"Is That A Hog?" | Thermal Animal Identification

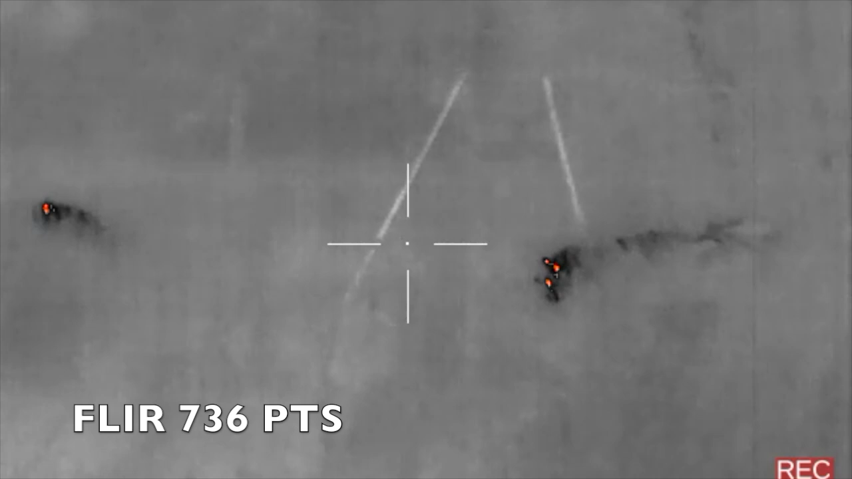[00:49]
The first and foremost is not your thermal at all, but your ears.
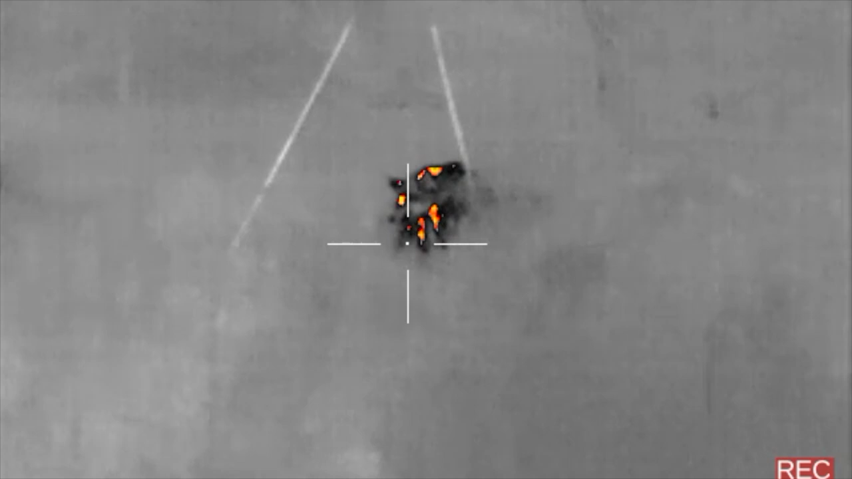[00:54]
Small groups of hogs, particularly the young ones in a small group, are very vocal and make a lot of noise while moving from point A to point B.
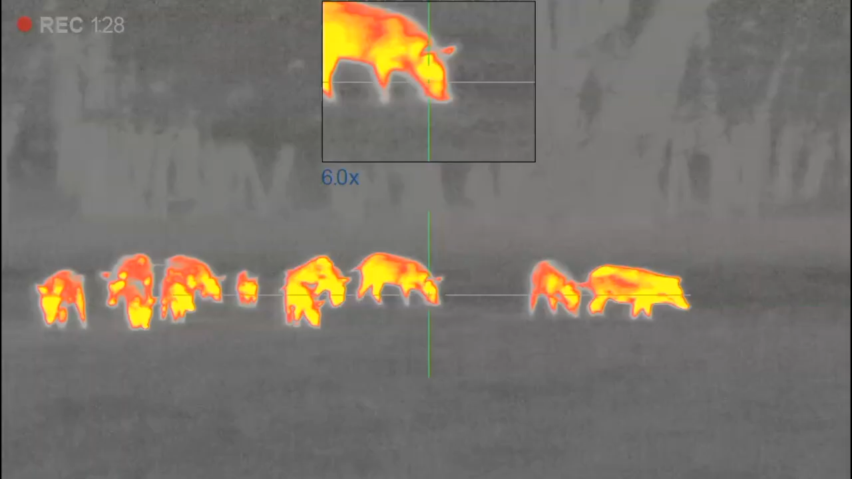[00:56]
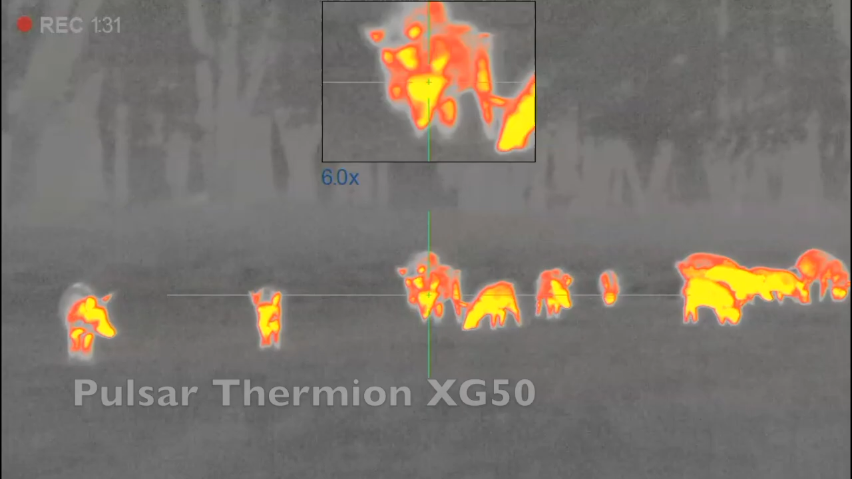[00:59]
So use your ears.
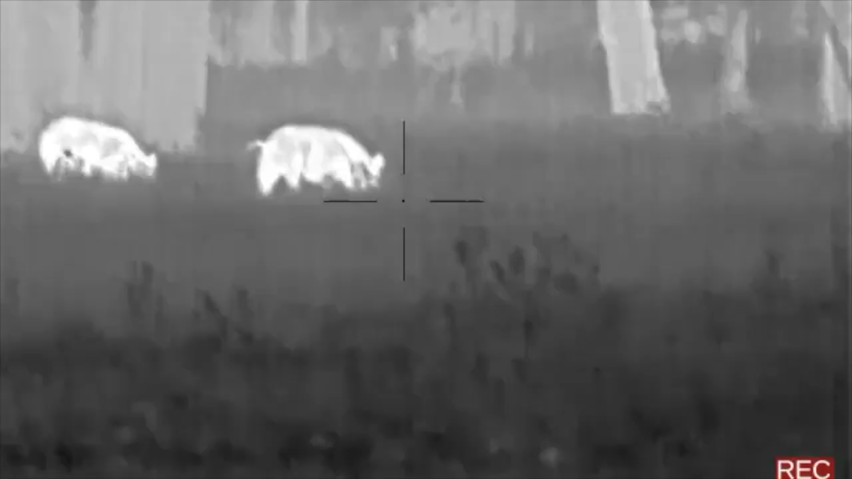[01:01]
The first visual tell or identification mark is their feeding nature.
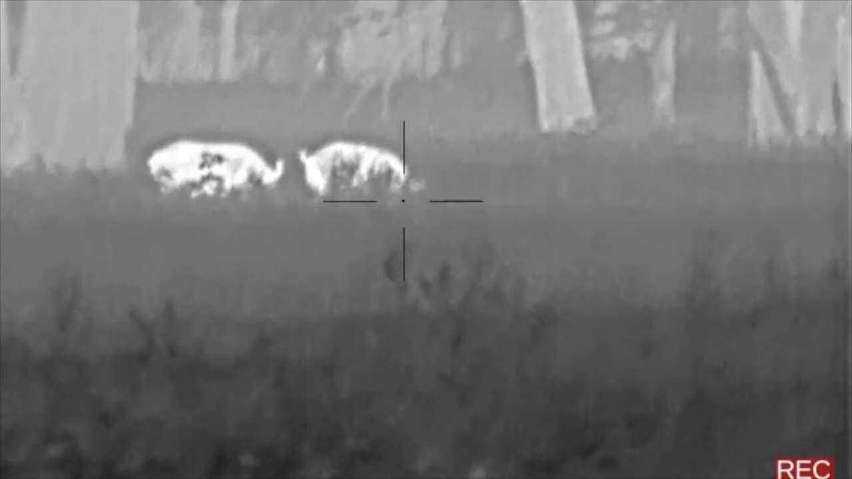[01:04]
Hogs always seem to be on the move while they're feeding. If they are in a group, they tend to move more competitively and more aggressive while they're feeding.
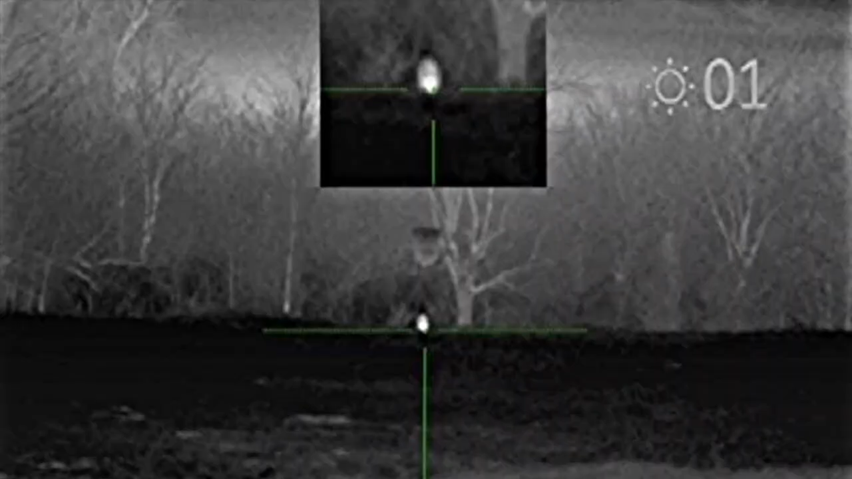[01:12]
As a visual comparison, both raccoons and possums can look like a hog while feeding.
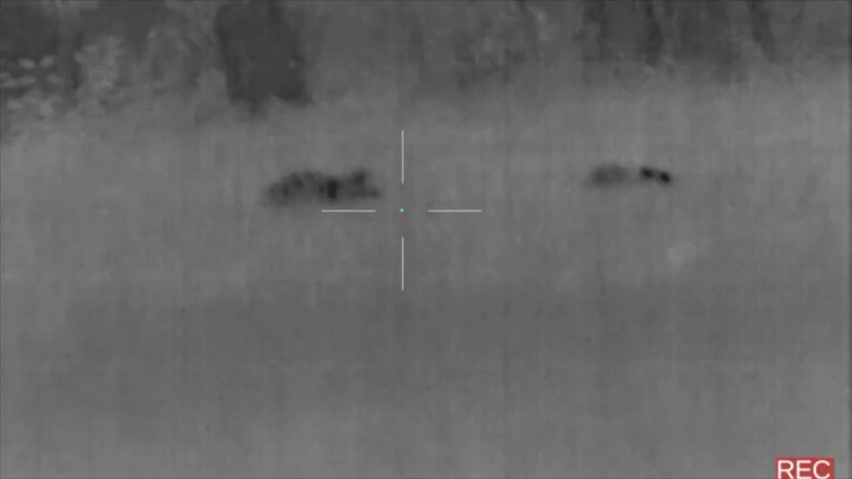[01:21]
A raccoon at 30 yards can look like a hog at 100 yards.
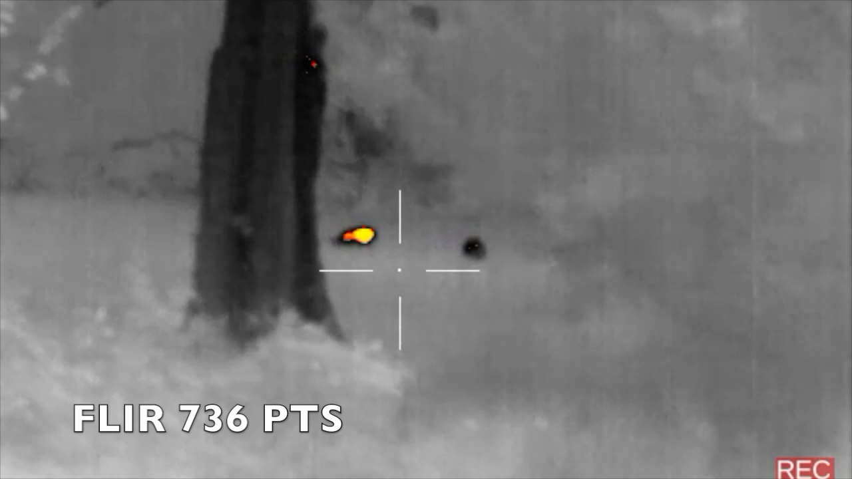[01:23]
The best way I've been able to distinguish if it's a hog, raccoon, or possum is to return back to their feeding nature.
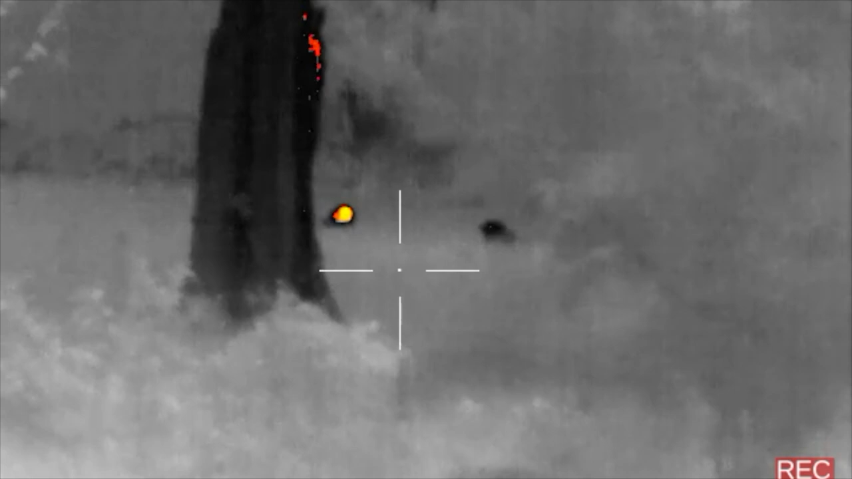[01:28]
Again, hogs always seem to be on the move while eating.
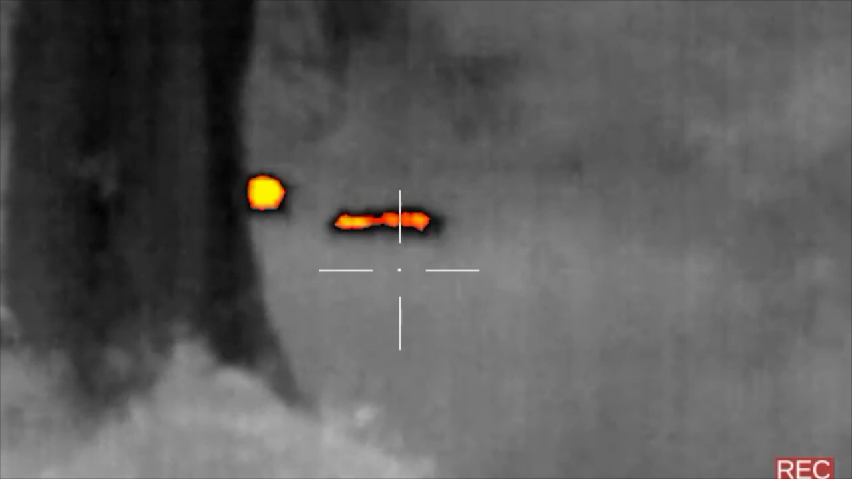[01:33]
I've witnessed both raccoons and possums pause just momentarily while they're feeding, unlike a hog.
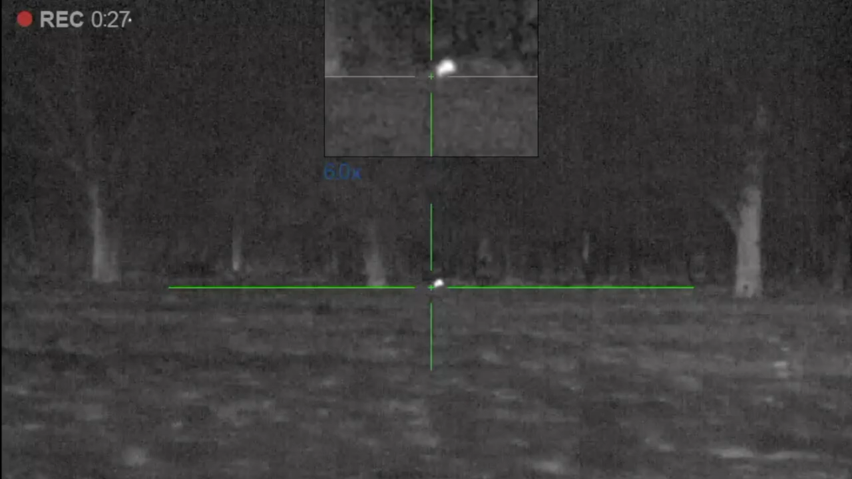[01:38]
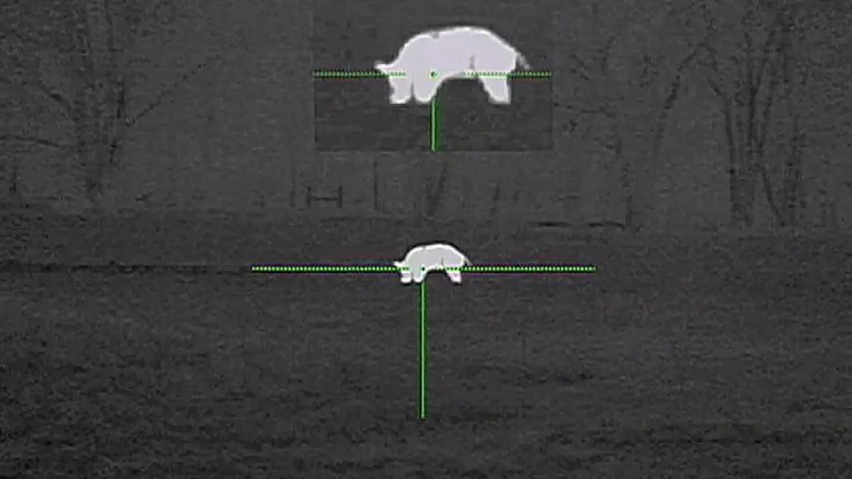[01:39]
This leads to the second tell or identification mark, the hog's head.
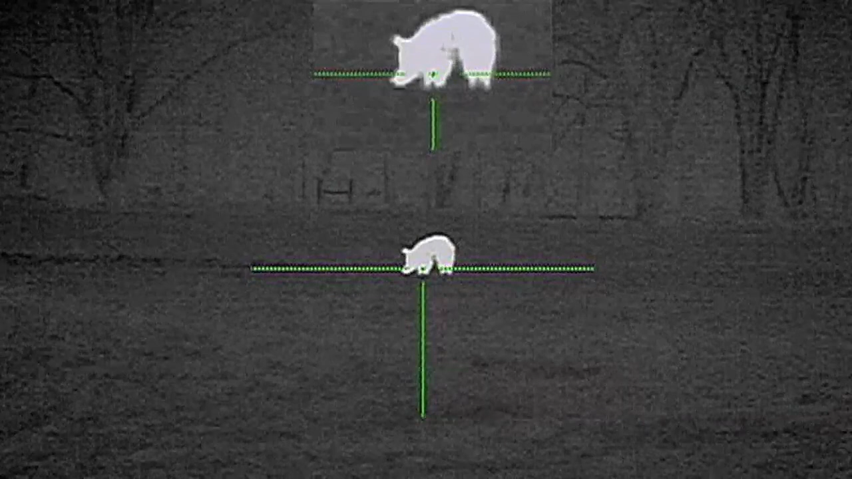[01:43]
It is best to try to get a full visual of the animal, but if all you have is a forward view, the neck,
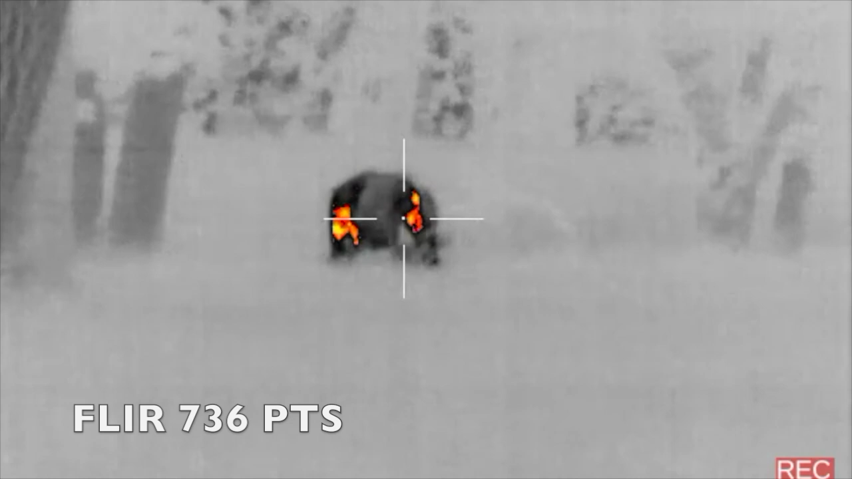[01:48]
head, and body of a hog is one continuous line or one continuous unit.
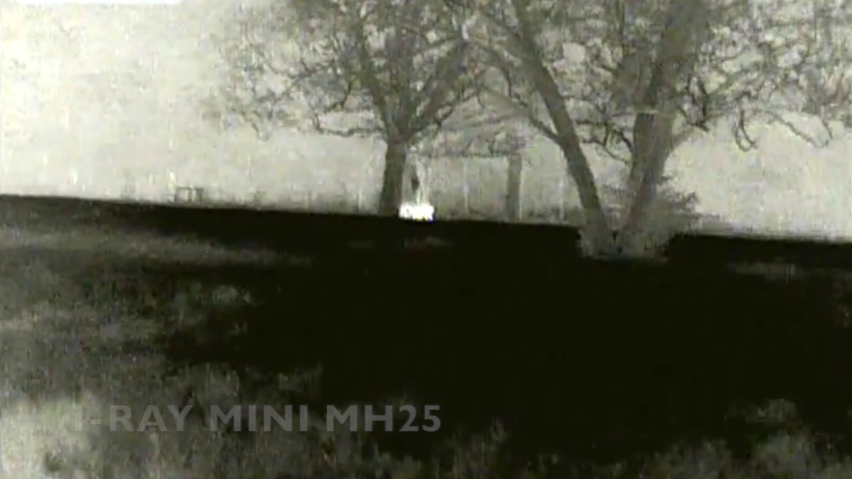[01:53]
A deer feeding can look like a hog, so you need to be patient and watch.
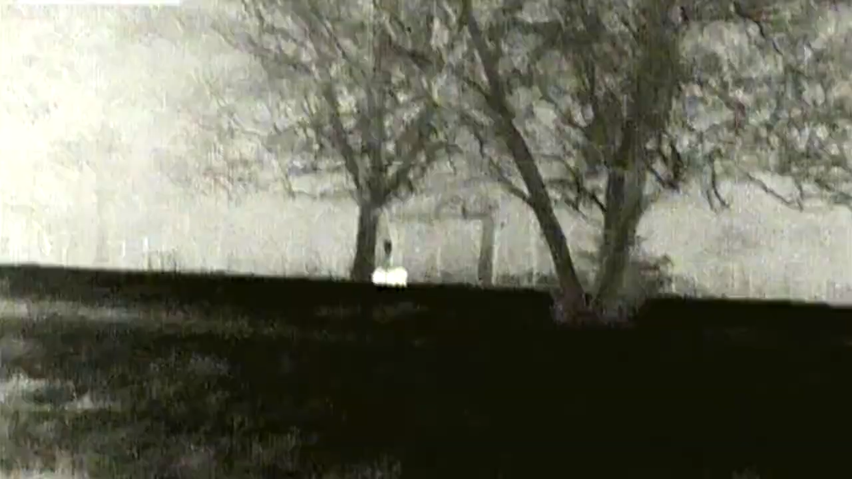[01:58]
A deer's movement is much slower and more graceful than a hog, but if you've never seen one before, it can be easily mistaken.
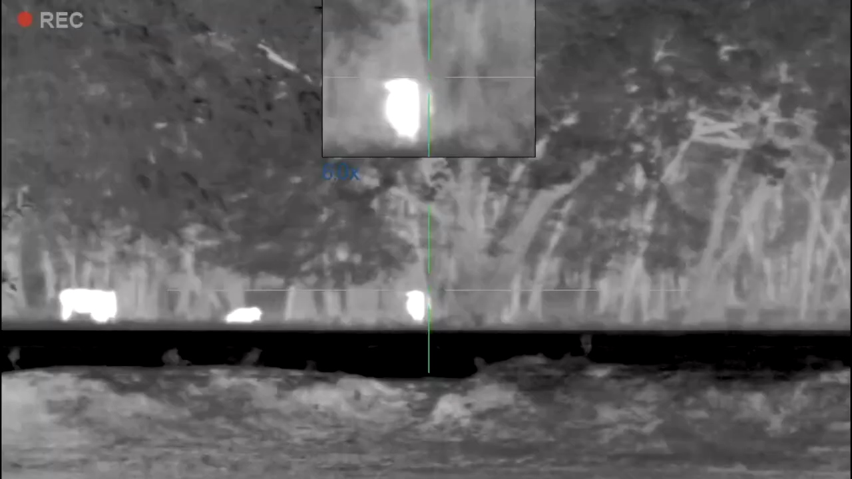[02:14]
Cows also can look like a hog to the untrained eye.
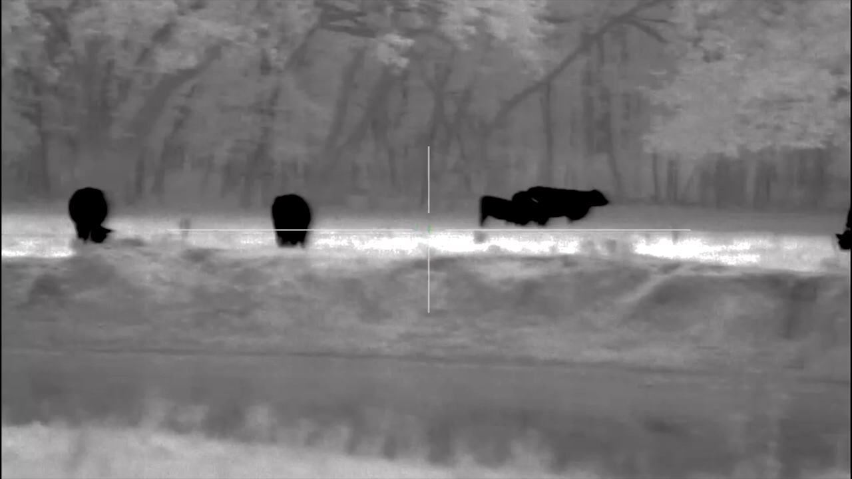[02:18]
Cows move in large groups just like hogs do in a sounder.
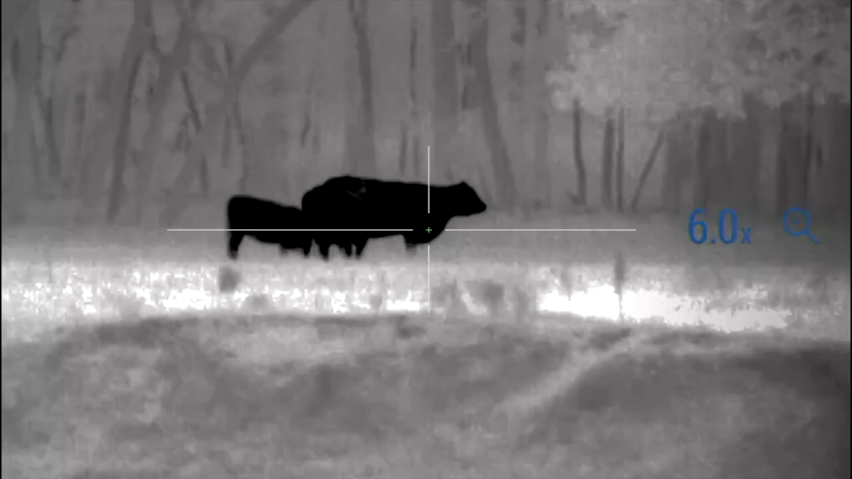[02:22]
The most obvious difference between cows and hogs are cows are a lot more clumsy and slow in their movement.
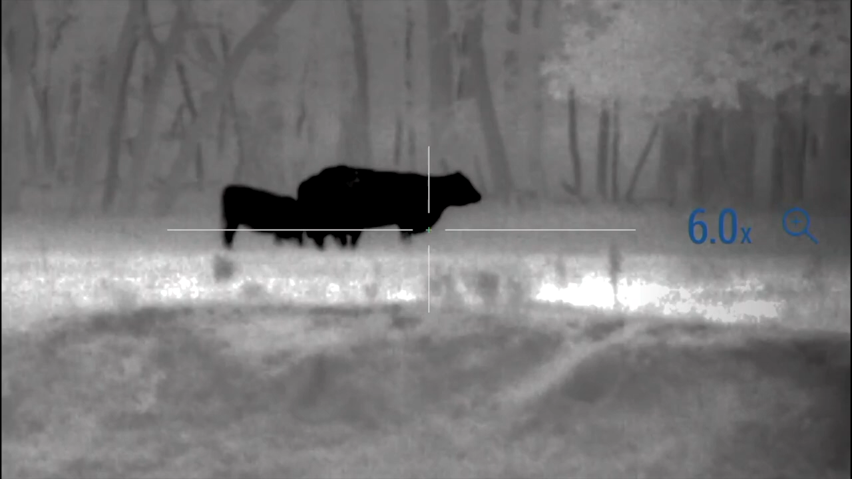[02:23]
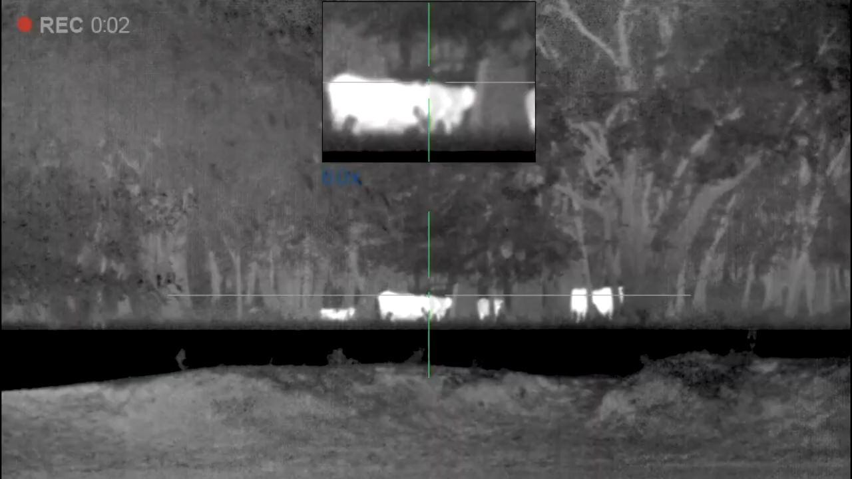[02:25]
And like deer, cows often raise their head while they're feeding.